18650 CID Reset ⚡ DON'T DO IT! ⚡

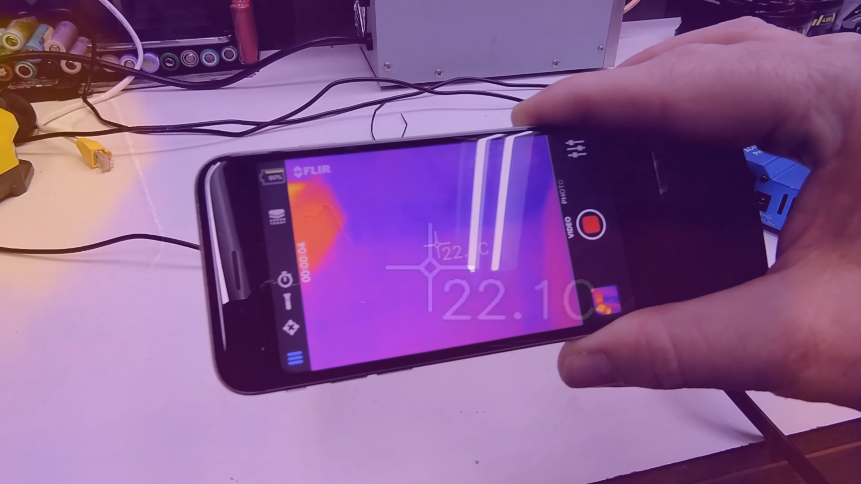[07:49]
as we can see there that
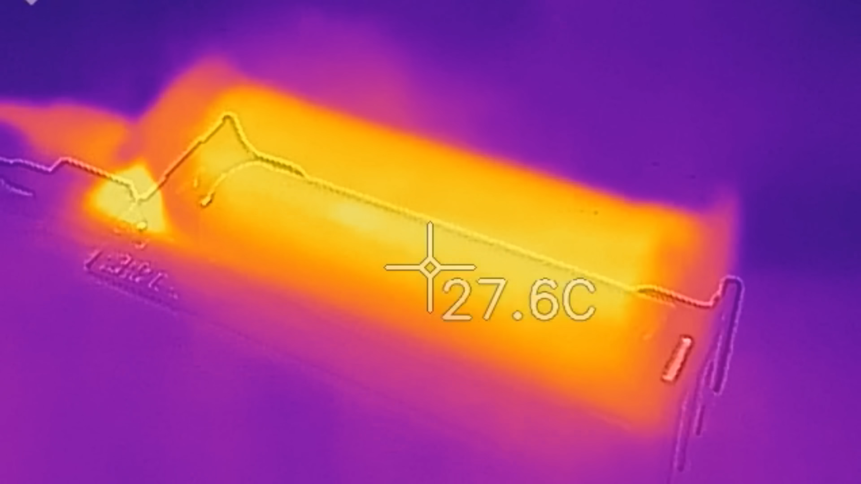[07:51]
On screen: spot 27.6°C
cell has come up significantly in temperature about 27 degrees it's
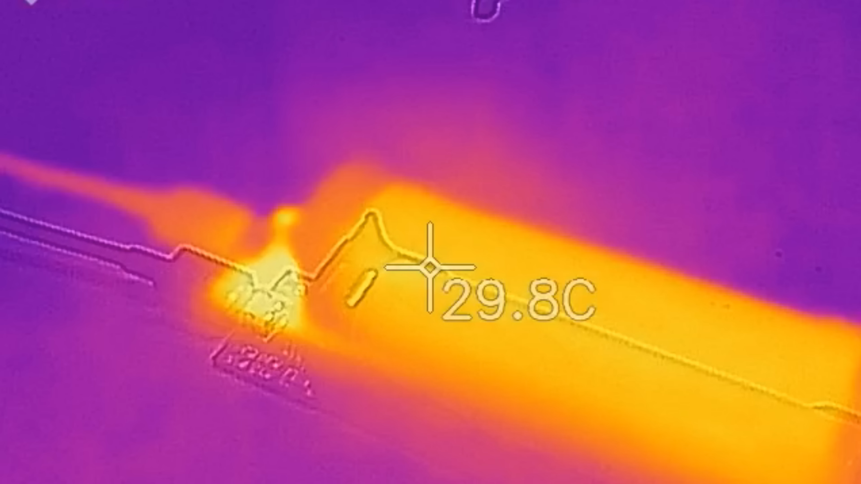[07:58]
On screen: spot 29.8°C
30 on the positive end go to the bench just below
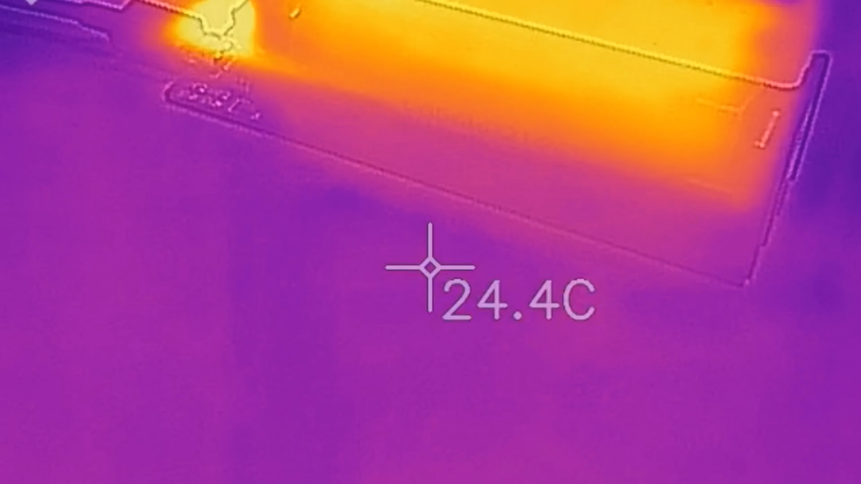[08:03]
On screen: spot 24.4°C
it 24 degrees go the bench above it 23 and a half back on the cell 29 degrees so that's
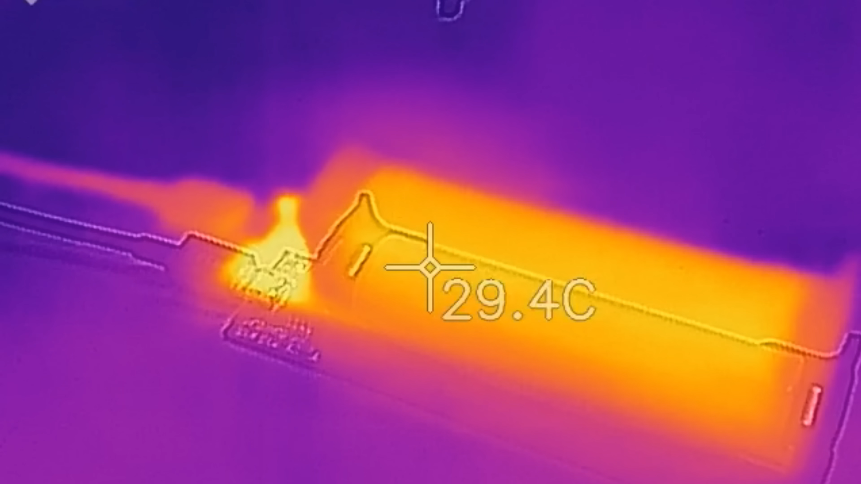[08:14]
On screen: spot 29.4°C
so that is dangerous in itself with that sort of temperature rise so fast
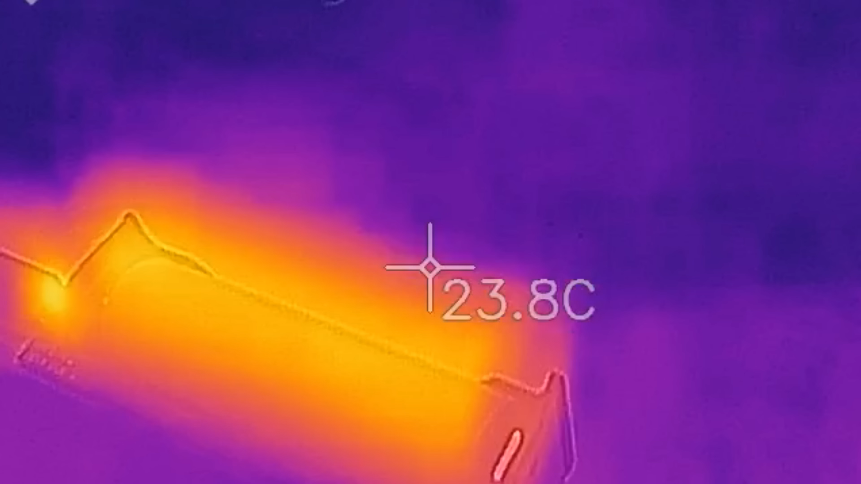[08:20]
On screen: spot 23.8°C
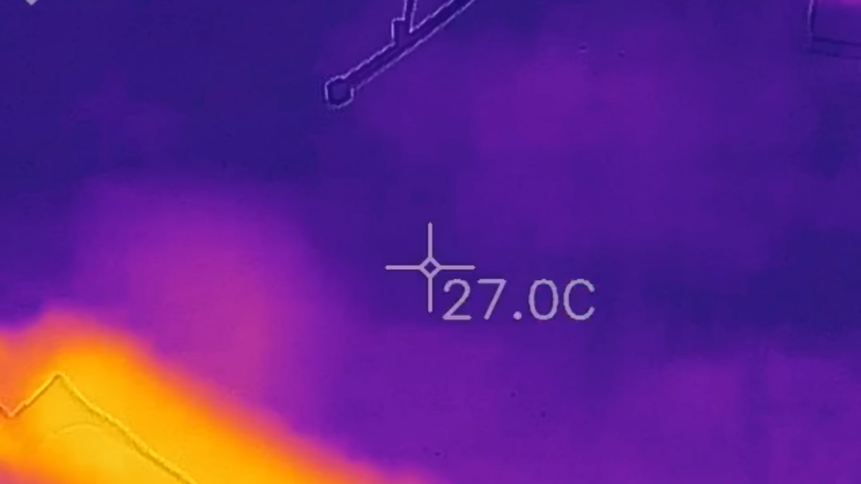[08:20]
On screen: spot 27.0°C
and
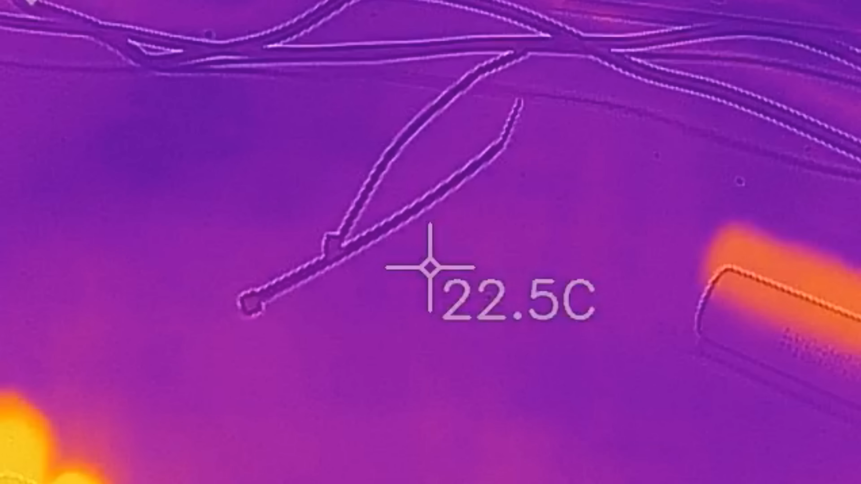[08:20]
On screen: spot 22.5°C
I can I can feel that on my on the palm of my hand I can I can feel
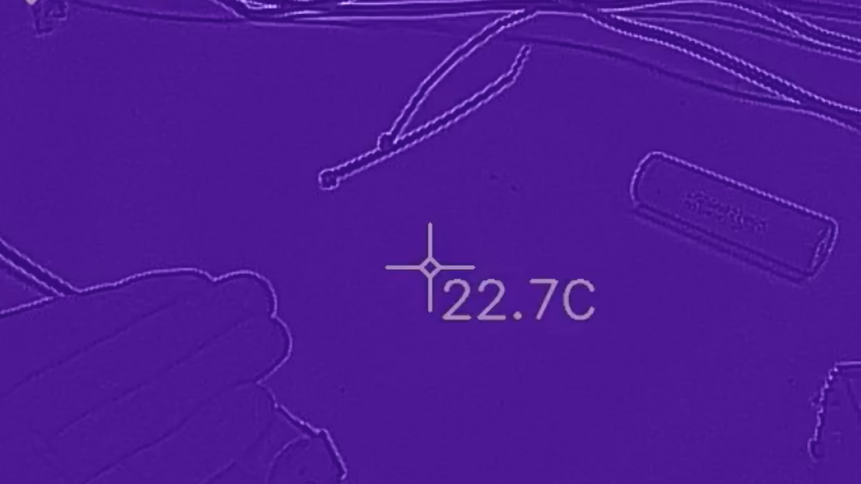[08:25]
On screen: spot 22.7°C
that
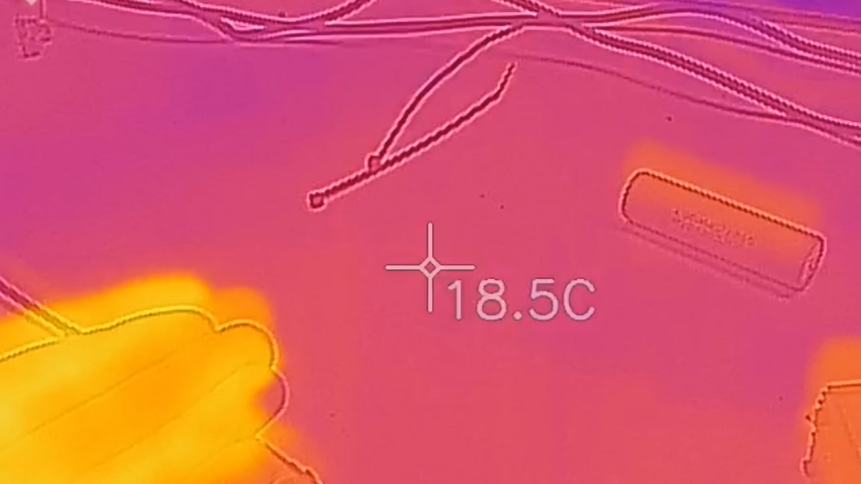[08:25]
On screen: spot 18.5°C
extra heat coming through so that's not ideal let's pop that cell out and
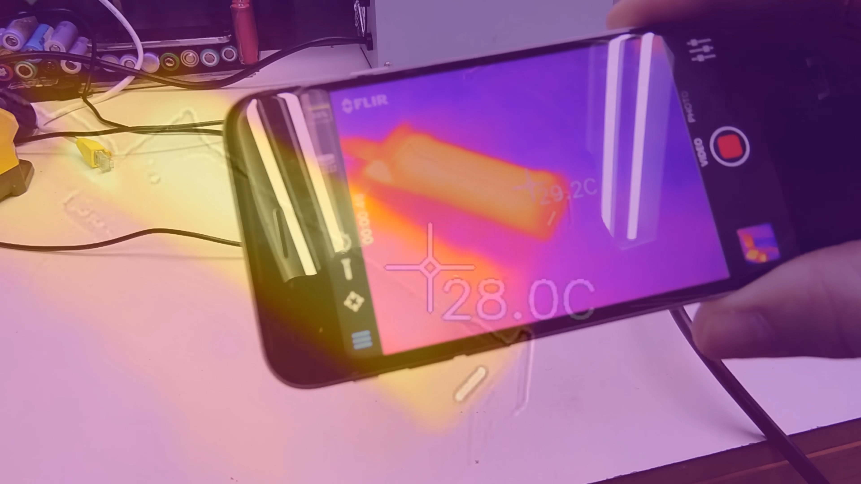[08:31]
On screen: spot 28.0°C
have a quick look at the voltage increase
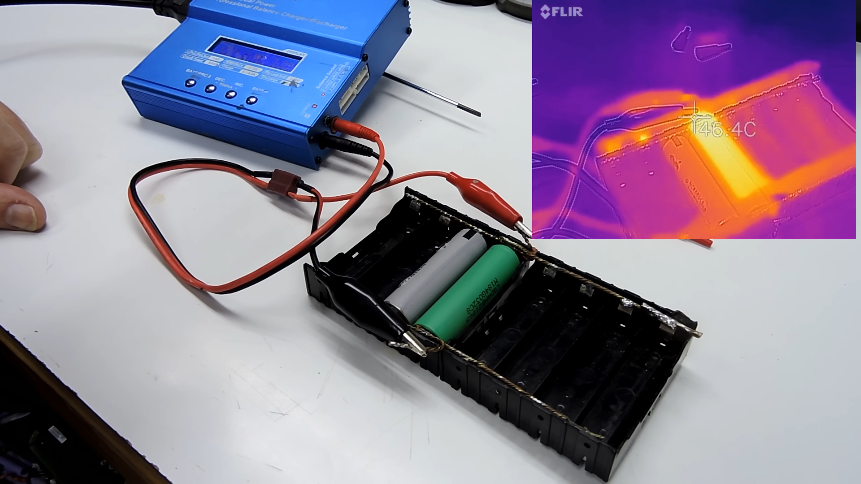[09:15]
On screen: spot 46.4°C
IMAX to it right out a few minutes later that is literally only been running for a minute and 58 seconds just clicked over to two minutes we'll have a look here
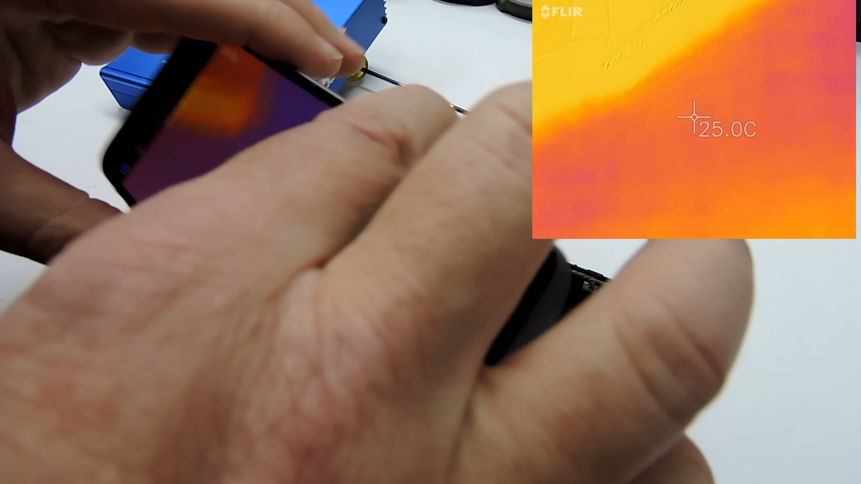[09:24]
On screen: spot 25.0°C
two minutes in that's already at 54 degrees 56
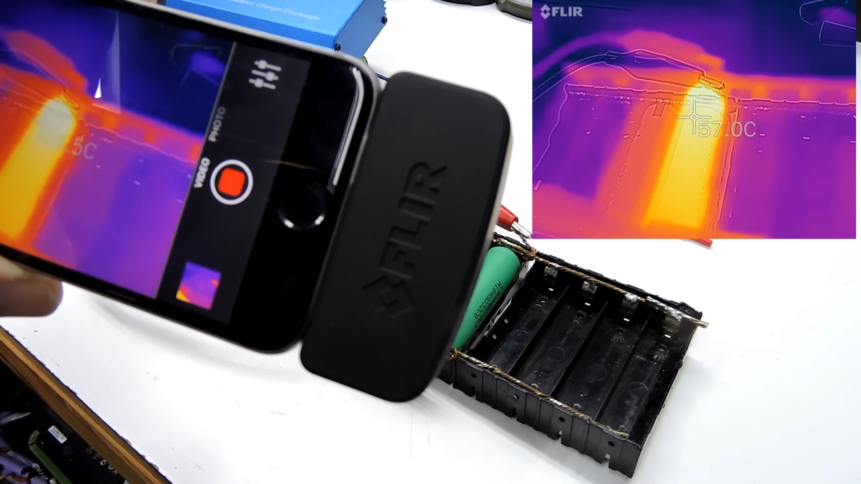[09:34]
61 62 so that that temperature is coming up very very fast so I'm going to pull the plug on that I really don't want to go that go any further with that we'll have a look at that cell underneath the